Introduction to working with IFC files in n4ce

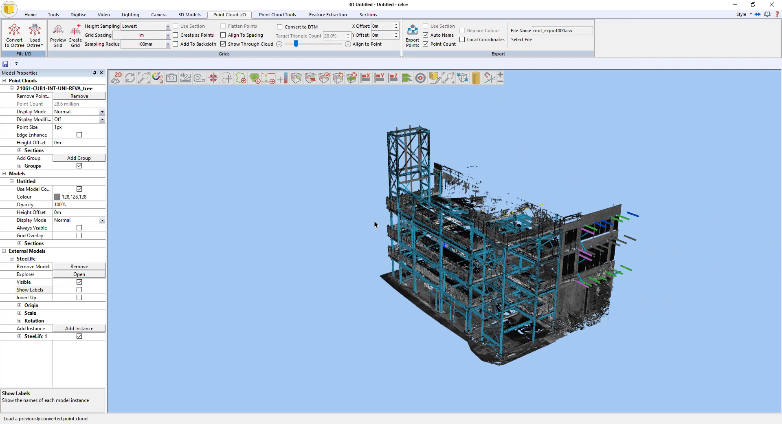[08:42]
okay. You notice that all the other IFC information has disappeared because I'm now using the clipping box that was in the point cloud last time we used it.
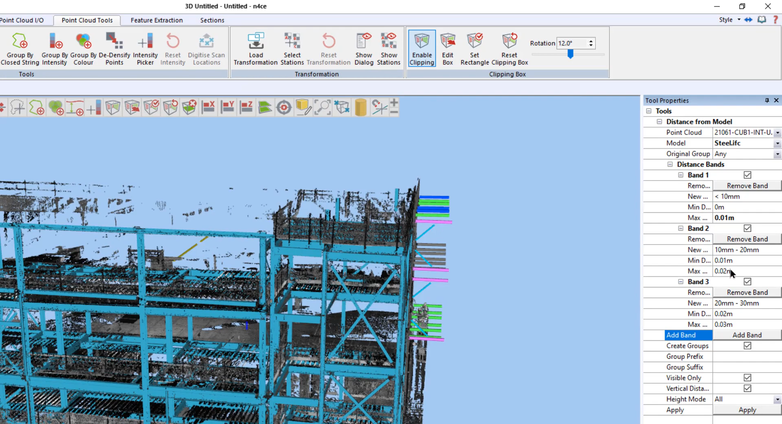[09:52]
Okay, so I click add band, and it automatically then does that for me. And I'm going to click add band again, because then it's going to give me another band. So again, from 1 centimeter to 2 centimeters. And if I add band again, it's going to go from 3 to 4. Okay. down here, I need to make sure that it only works on information that's visible. Otherwise, I could be testing other information that I don't need to worry about. And I don't want to enable just a vertical distance check, which again is just done to help speed up if you're working on pure DTM data. So untick that and press apply. So those new groups are added for me.
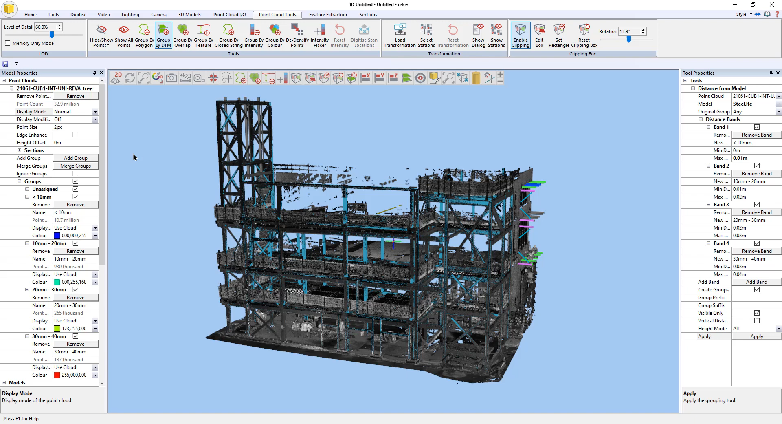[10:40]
or rather based on its perpendicular distance to the steel. So now the tool is finished, we can see the results. So if I switch the point cloud into group colors, then anything red isn't being basically moved.
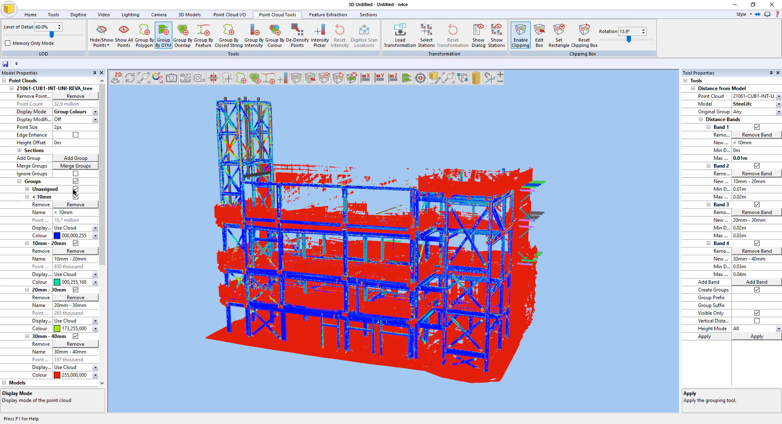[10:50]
So if I turn that to undersigned and then come down and turn off the IFC, we're left with the point cloud. Okay, and what we're looking at then is the data is now colored based on its deviation from the design. If I now clamp a section to the end, I can do that just going up here, 2-point diagonal.
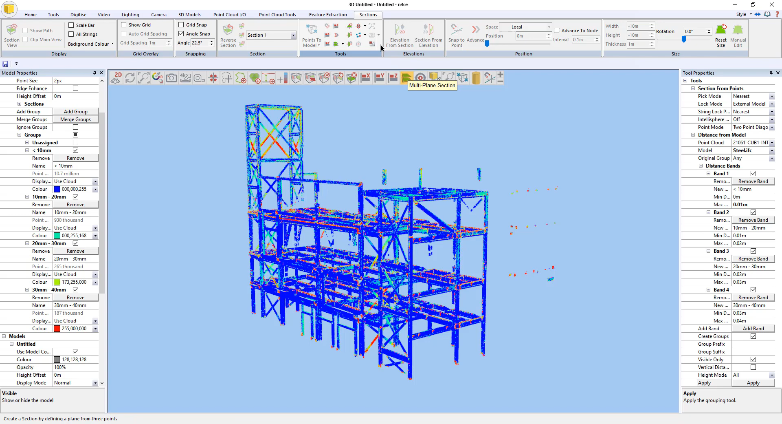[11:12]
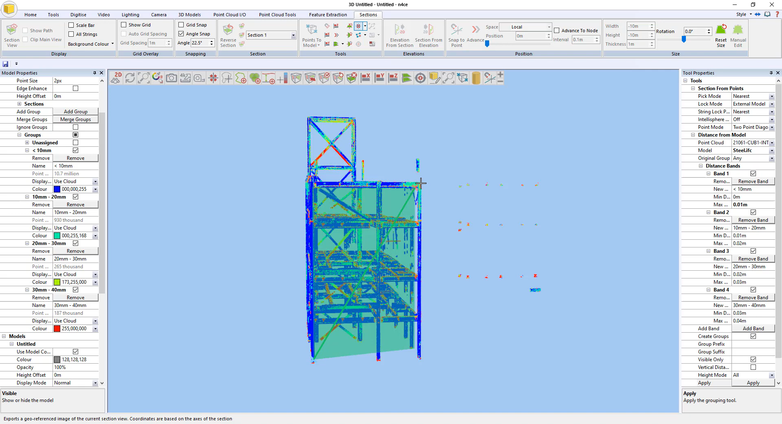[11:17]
So if I go, say, from down there to up there, that gives me that section. Just make it a bit wider. Okay, and there we have our elevations, which you can obviously then slide through the building to see how different parts of the building or different parts of the steel conform to design. And if you want to, obviously you can then say, well, everything blue is not relevant,
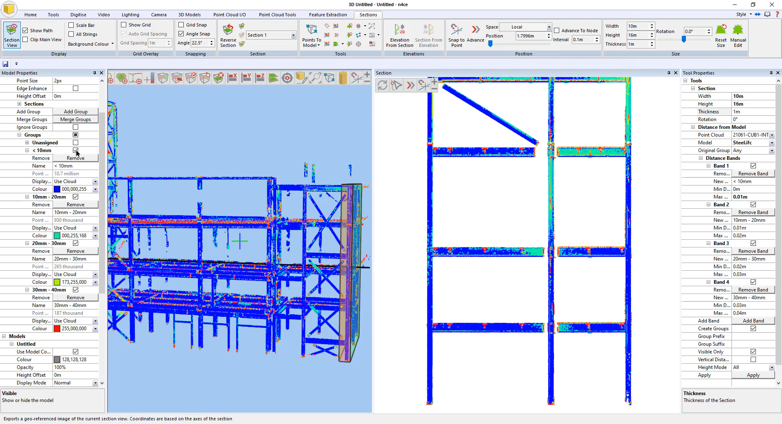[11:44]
it's not relevant, so I can turn that off, and then we can just see which parts of the steel are outside the various tolerances that we've set. And that will obviously then be obviously saved to images and
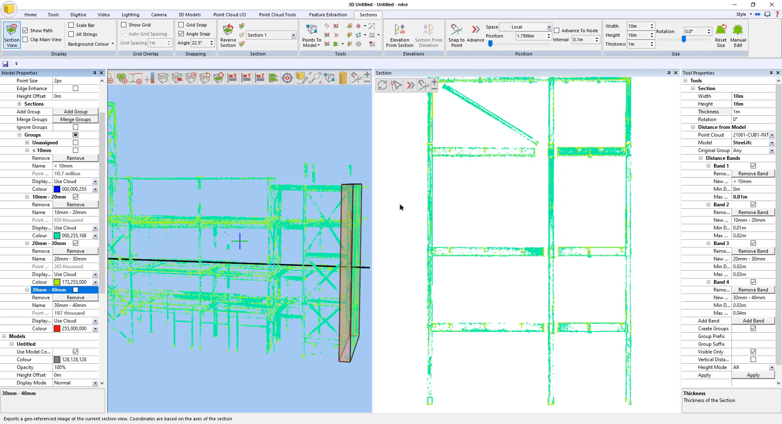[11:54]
shared with whoever needs to see it. And that concludes this introduction to IFCs and comparing point clouds to them.